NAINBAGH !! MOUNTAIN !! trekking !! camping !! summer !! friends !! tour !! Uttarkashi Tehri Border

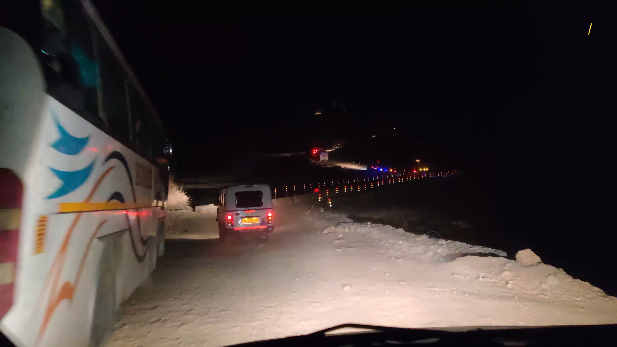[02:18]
रिस्क दबा के है, धूल ही धूल है। पता नहीं कितना टाइम लगेगा अभी जाने में।
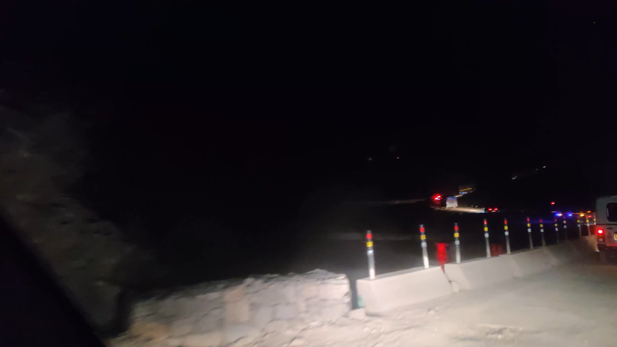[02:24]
वो ऊपर जो कार जा रही है वहाँ पर जाना है हमने अभी, यहाँ से तो काफ़ी दूर है। ये बस वाला खड़ा हो गया, चलो निकालते हैं अपन।
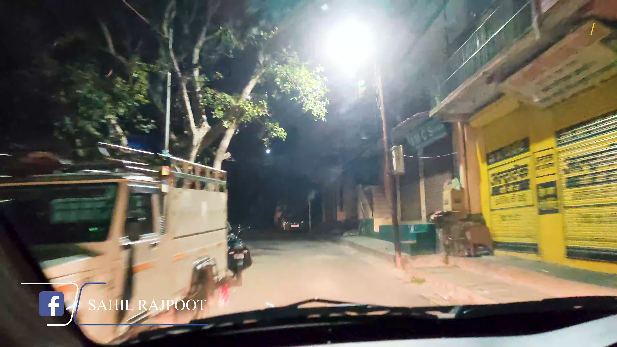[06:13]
और यहाँ से हम जा रहे हैं ऊपर, यहाँ से निकलेंगे, 30 किलोमीटर जाना है।
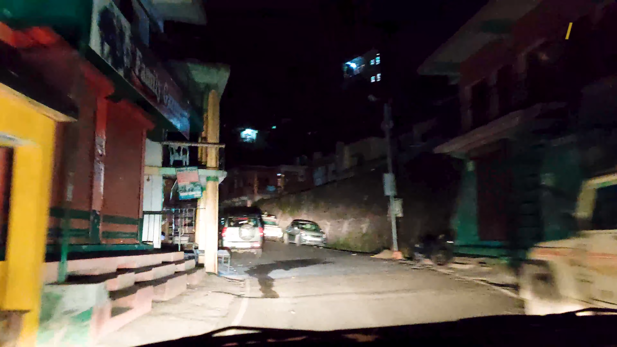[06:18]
और नैनबाग मार्केट से हम निकल गए अपने मंजिल की, और यहाँ से 30 किलोमीटर जाना है हमने, स्टार्ट हो गया ये मार्केट, अब खत्म हो जाएगा थोड़ी देर में।
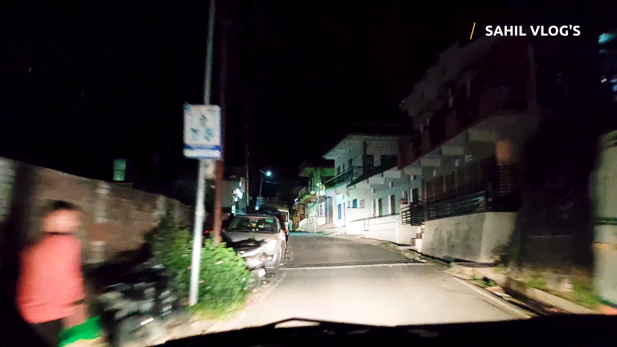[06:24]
खाना वाना पैक करा लिया हमने, कोई ऊपर घंटा नहीं मिलने वाला कुछ हमें।
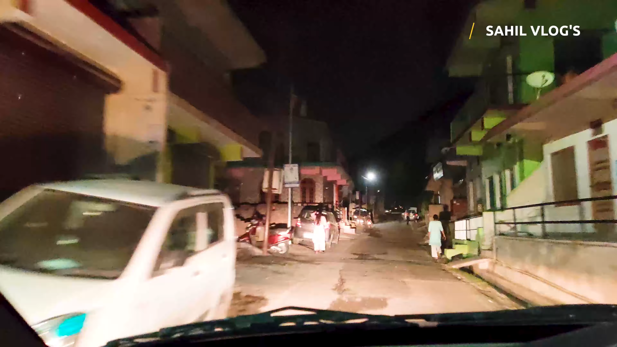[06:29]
अब सुबह ही मटन वटन बनेगा हमारा। तो अब ऐसे मार्केट ये बहुत बड़ा है, काफी घर वर है यहाँ पे, काफी शॉप्स हैं यहाँ पर।